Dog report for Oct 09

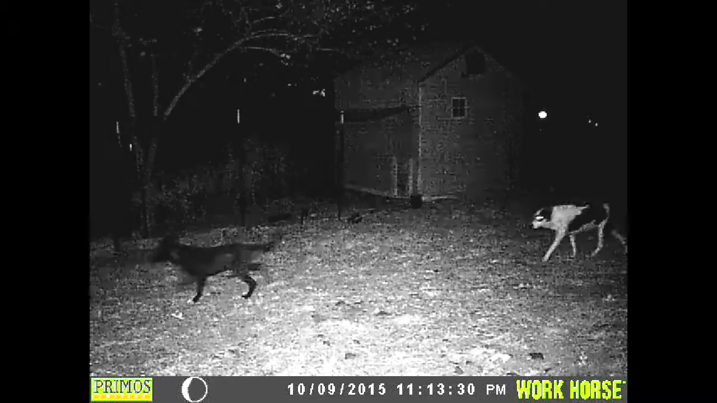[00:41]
is about 1115 the dogs coming by the hen house
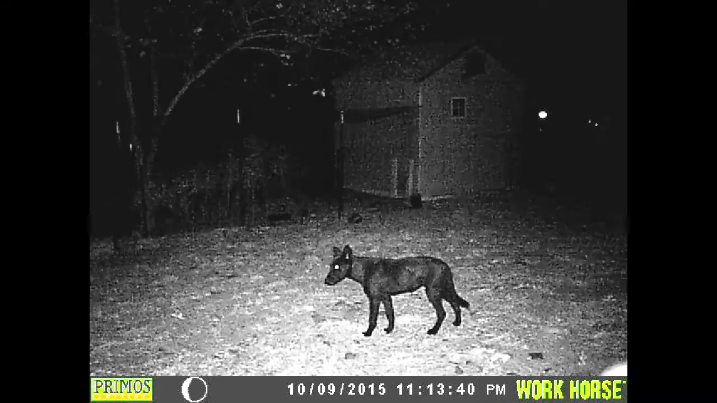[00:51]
and down by the mineral block we've got a dog down there
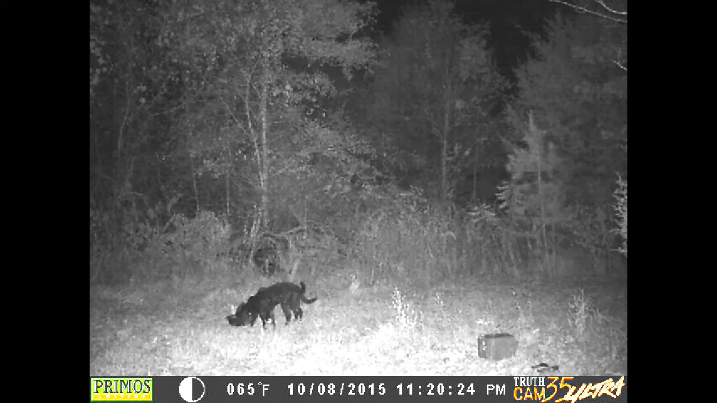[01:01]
shortly after 1115 and another one and the white dog shows up they're still eating those egg noodles they don't seem to be bothering the spaghetti noodles that much
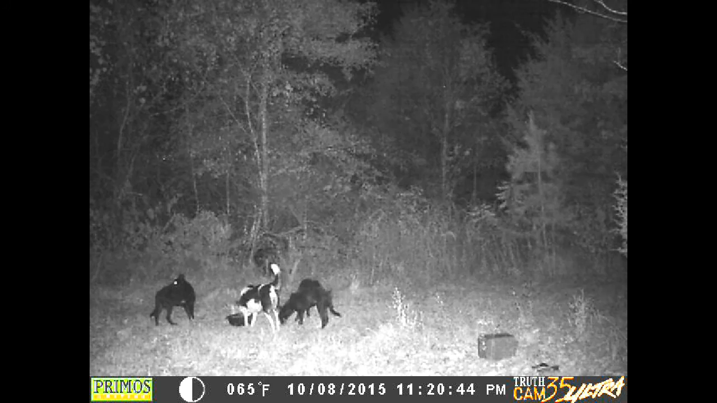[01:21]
I think they put in anything out there to eat until something's done with these dogs all I'm doing is feeding the dogs it was about 1120 they stayed around
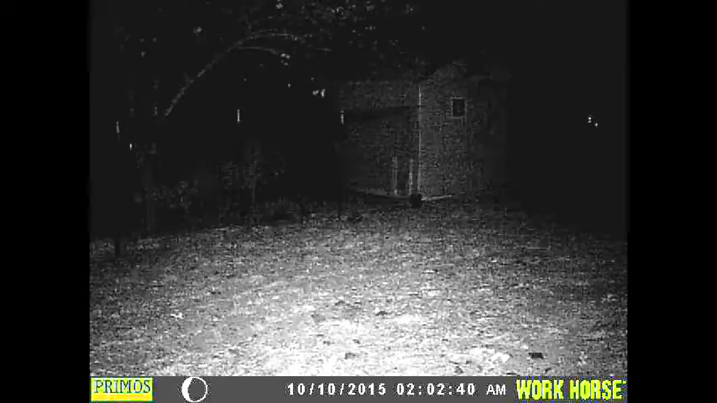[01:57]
1130 or so and then here at just after two o'clock black and white dogs checking out the hen house and fin pretty close apparently it never got a hold of the hot wire there stayed away from it and here comes the black dogs